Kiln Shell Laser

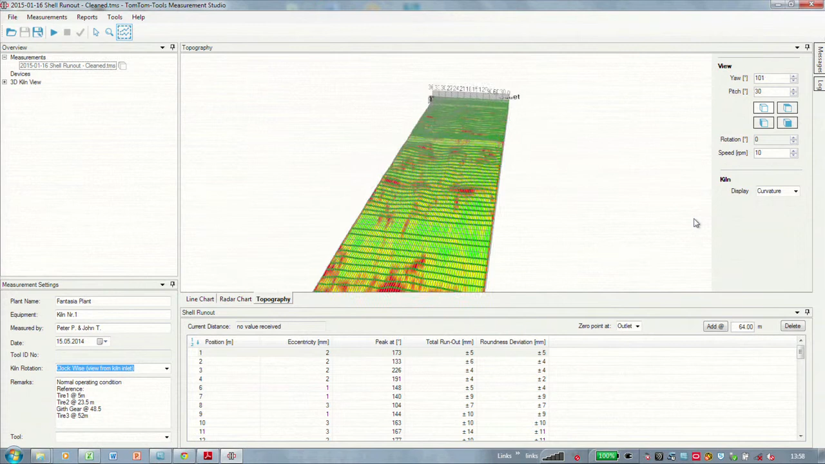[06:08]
it can be rotated zoomed and even combined with the radar chart to see all the details